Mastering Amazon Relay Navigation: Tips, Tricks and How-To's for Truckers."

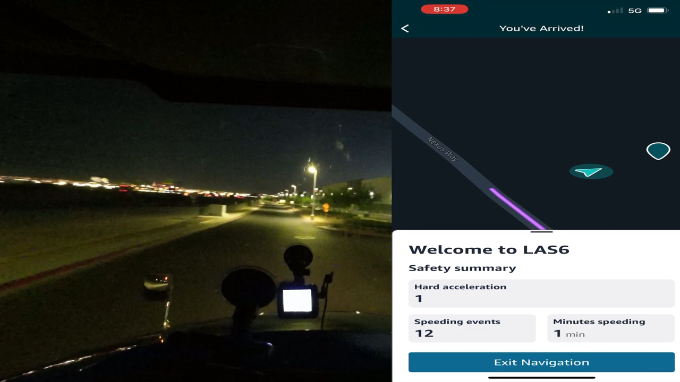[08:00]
Because everything is connected to your license plate number. So, right now they already know I'm here. Uh, as you can see, bam, popped up.